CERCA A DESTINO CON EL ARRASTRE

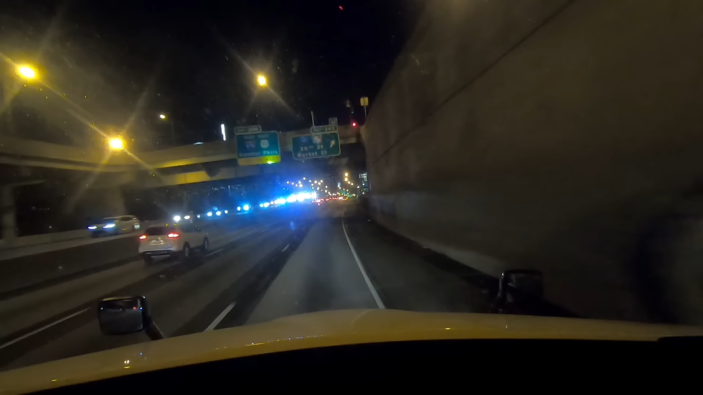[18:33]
Estamos aquí en la ciudad de Filadelfia, el estado de Pensilvania.
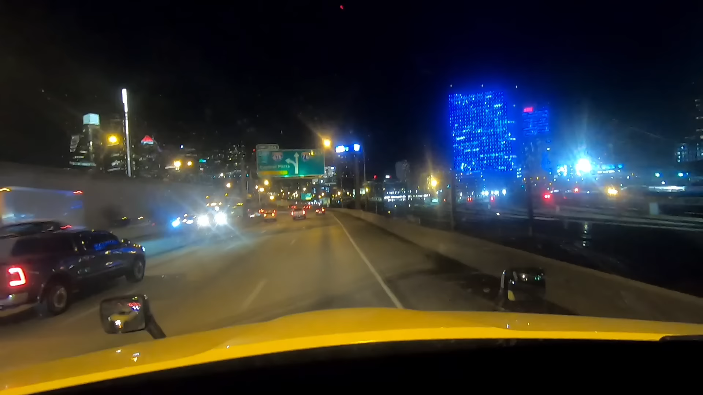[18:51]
Que me marca que está cerrado por aquí por donde vengo. Pero yo digo que lo marca de A para acá y lo marca parejo. En el que pese. El tráfico es de A para acá, a lo que estoy viendo.